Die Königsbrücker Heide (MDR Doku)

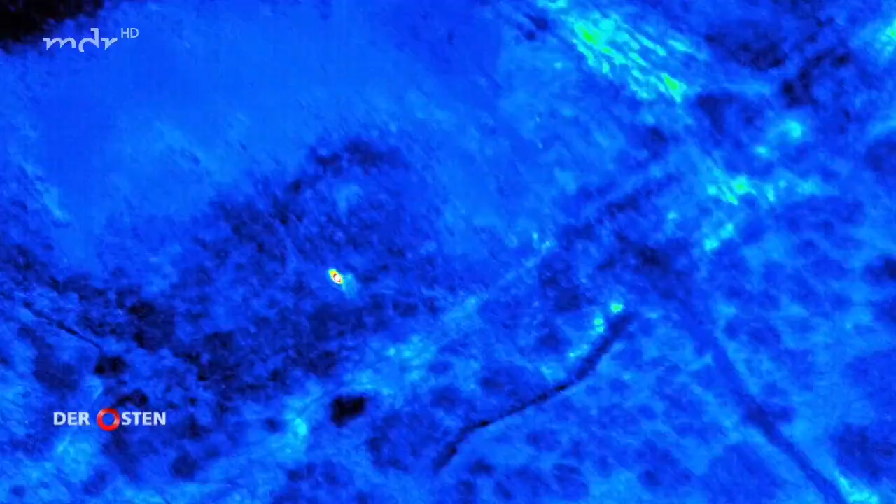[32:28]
legt Ulrich Franke die Bilder der Spezialkamera darüber.
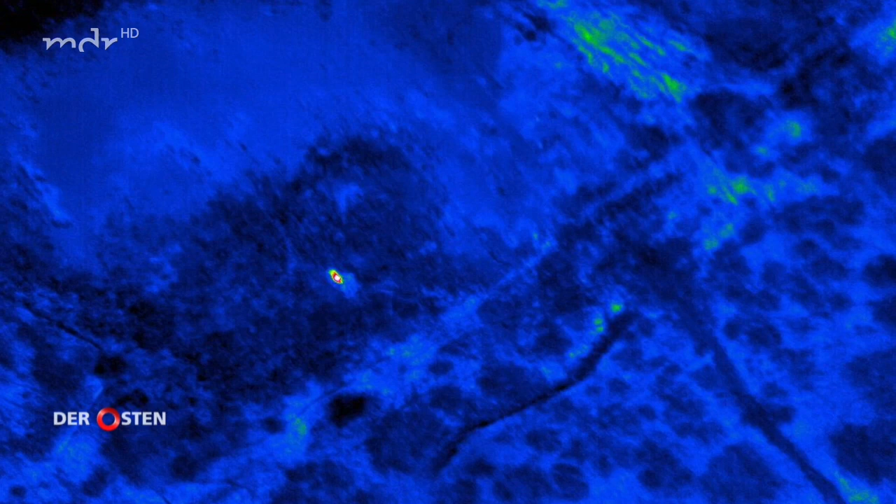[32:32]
Damit kann er feststellen, um welche Tierart es sich handelt.